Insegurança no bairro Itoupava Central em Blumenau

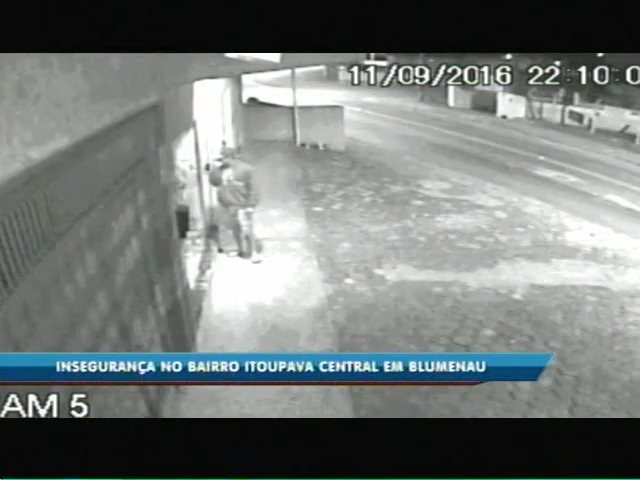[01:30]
Os criminosos chegam de bicicleta e levam diversos pertences. Nesta loja, nas proximidades, os bandidos tentaram entrar por duas vezes.